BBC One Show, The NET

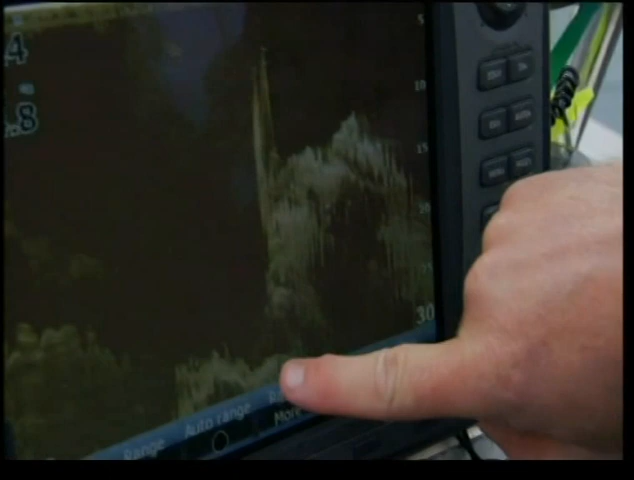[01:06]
It's already smashed off the pink sea fans, the hard corals, which are a rare species. All the anemones and any life that was underneath them, because it's just stretched across it.